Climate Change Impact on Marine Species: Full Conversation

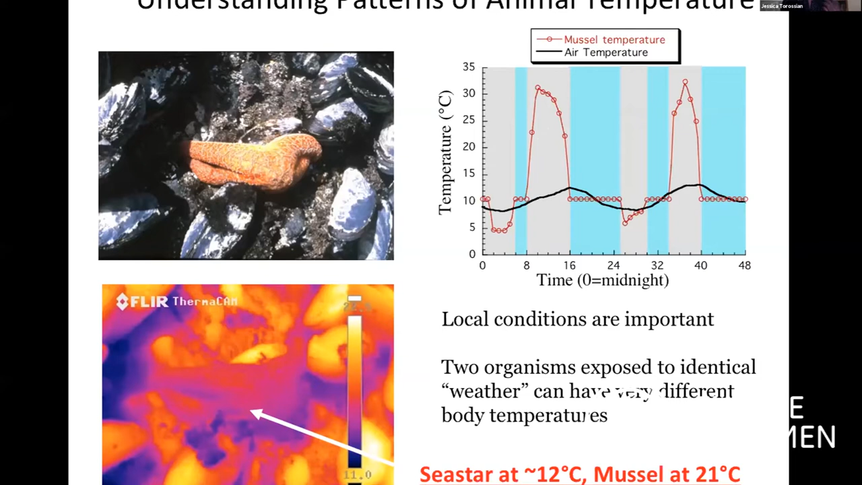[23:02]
solar radiation, wind speed. Um, and you can see from this, um, presentation that, um, the way that two different animals on the rock at the same spot might be experiencing very different temperatures. For example, a muscle might be much, much hotter than their predator, a sea star. And I'm actually realizing I'm sharing the wrong presentation with you.